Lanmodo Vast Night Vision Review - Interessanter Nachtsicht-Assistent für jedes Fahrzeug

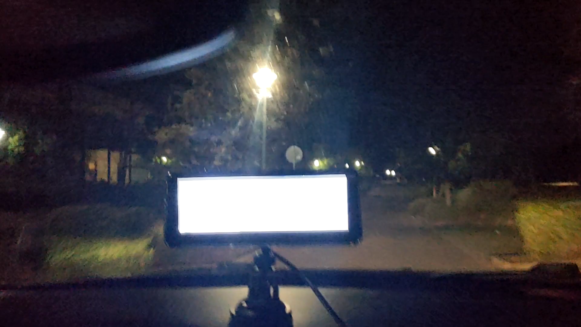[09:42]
Wenn ich auf die Straße fahre, denn die ist unbeleuchtet. Ich muss jetzt immer aufpassen, dass ich mich nicht selbst von dem Bildschirm ablenken lasse. Ich bin ja selber gerade, ich mache es ja selber gerade zum ersten Mal.
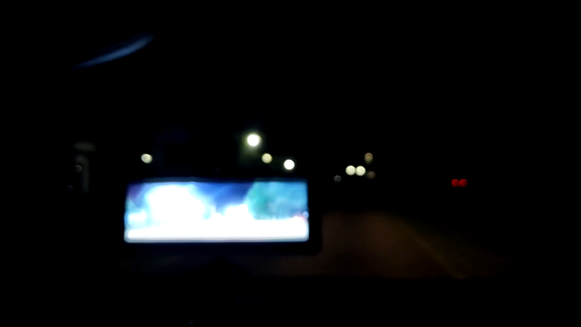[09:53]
Und finde das ziemlich fancy, die Idee. Schön. Also, jetzt langsam noch. Ich werde im Übrigen die Beleuchtung nicht abschalten, also nicht die von meinem Fahrzeug, weil das ist mir dann, also, das macht man nicht. Ich muss ja weiterhin sichtbar bleiben für andere Verkehrsteilnehmer. Die werden wahrscheinlich mich keine Nachtsichtkamera im Auto haben.
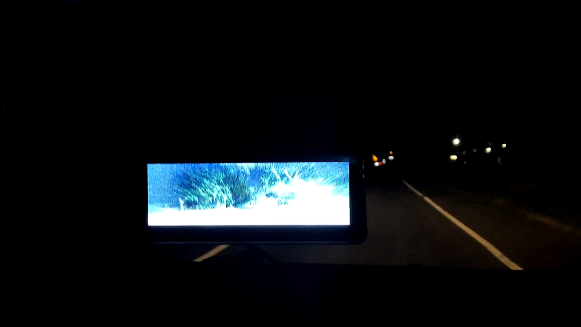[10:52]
Das ist schon echt krass. So, gut. Ich halte jetzt so ein bisschen die Klappe, ich fahre einfach ein bisschen geradeaus und ihr könnt euch das Bild anschauen.